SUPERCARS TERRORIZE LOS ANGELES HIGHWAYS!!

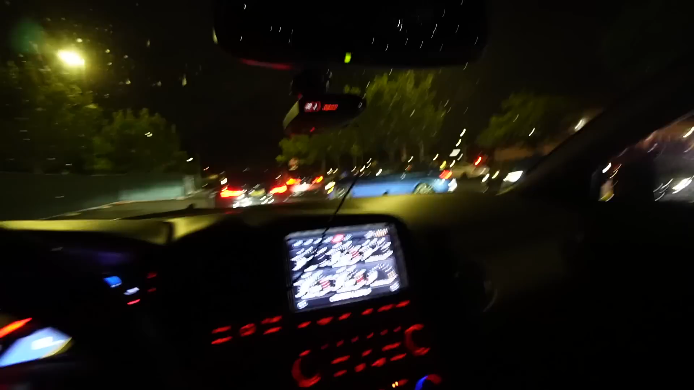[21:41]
But for now, we're about to head to the last location. I guess there's a ton of people there. Oh, I think someone got pulled over. Oh, it wasn't one of us.
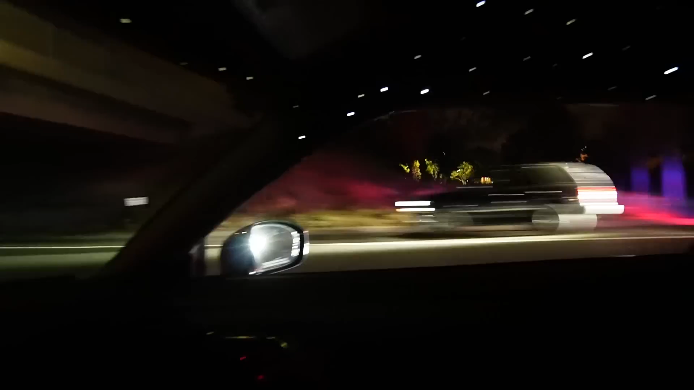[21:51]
The cop must have seen everyone fly by, though.